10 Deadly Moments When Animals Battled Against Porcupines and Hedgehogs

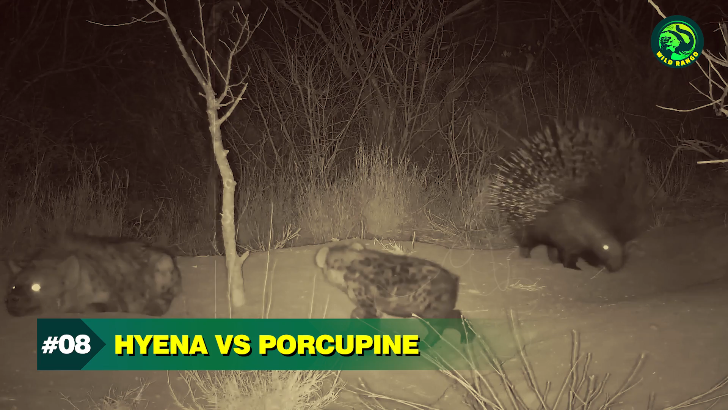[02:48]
Hyena vs Porcupine The hyenas are known to target almost every animal in their habitat. As a predator, hyenas are extremely brutal and very impatient too.
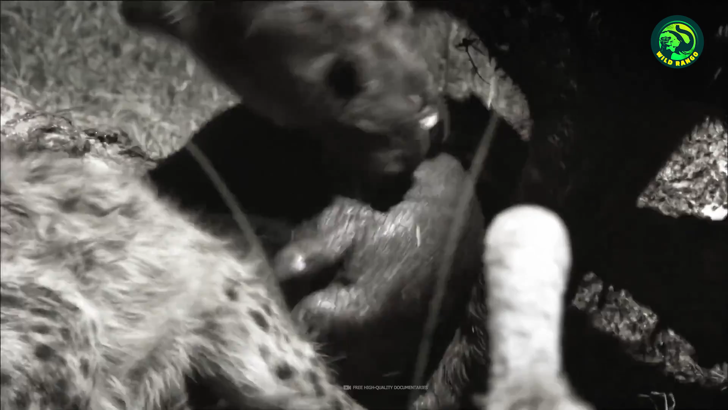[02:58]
Armed with a strong bite force and the ability to work together as a clan, the hyenas still can't take down porcupines.
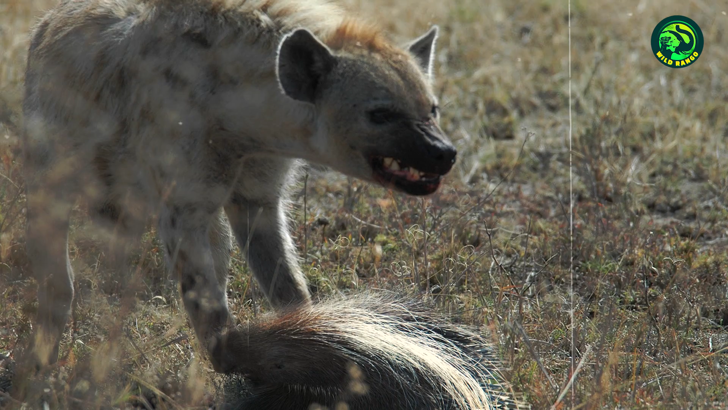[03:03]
Two hyenas, a cub and an adult, are loitering around a porcupine. The porcupine displays its quill-filled back and walks around the hyenas.
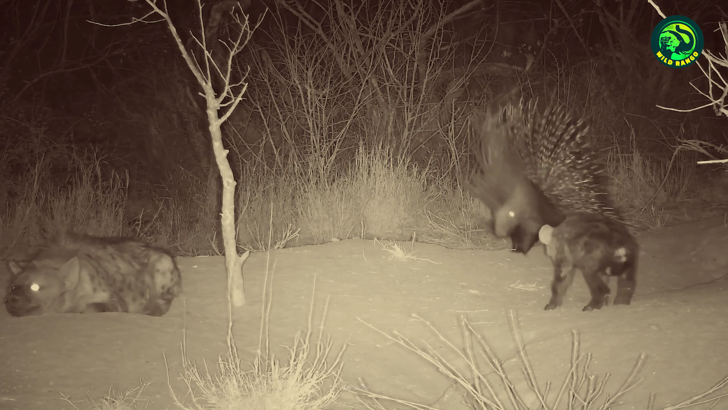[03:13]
The scared hyenas slowly back off as the porcupine approaches. The younger hyena just stares at the porcupine and does not know what to do next. 7.
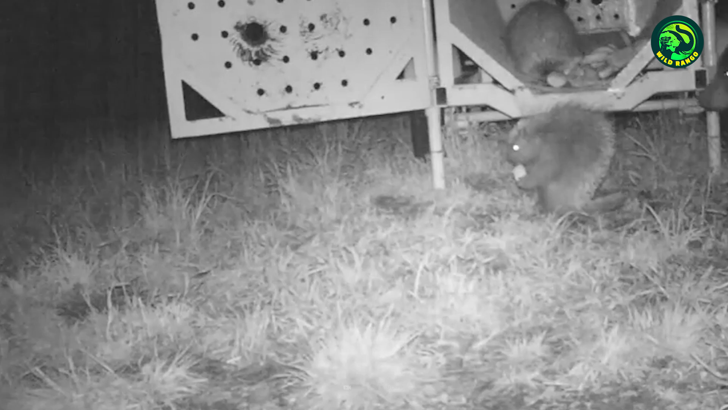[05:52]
The two porcupines look quite relaxed and threaten the bear. The porcupine warns the large animal not to come any closer. In the end, the bear rightly decides not to attack the porcupines.
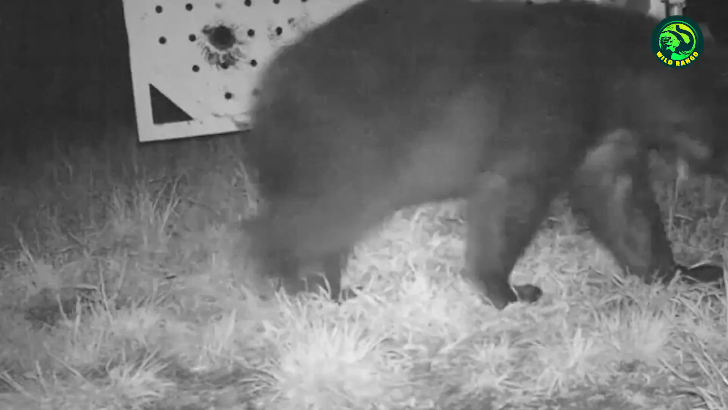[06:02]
Most animals that battle it out with porcupines have scars to show for it.
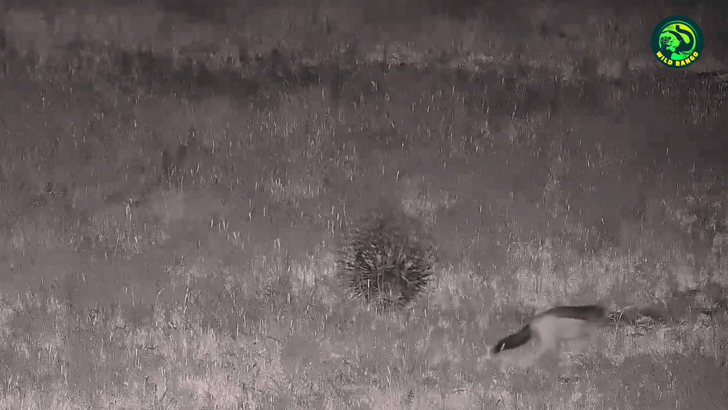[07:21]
The cautious porcupine widens its back and warns the jackal not to come nearby. The jackal moves away and realizes that the odds are a bit too much against it. 2. Fox vs Hedgehog Foxes love to take shortcuts and that's why they target smaller animals.
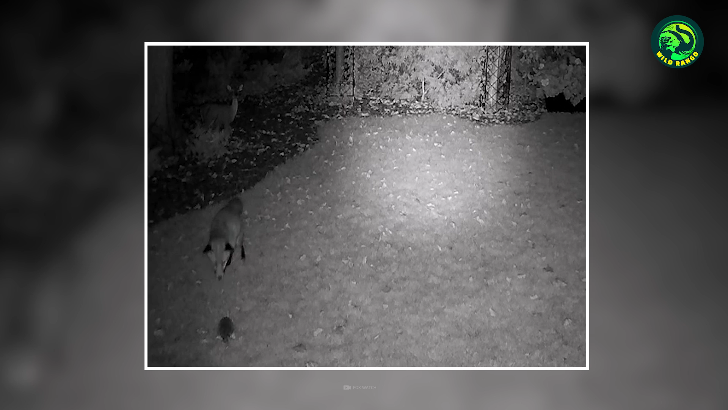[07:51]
As soon as it takes a bite, the fox realizes its mistake and backs off. The hedgehog remains in its coiled-up defensive state. 1.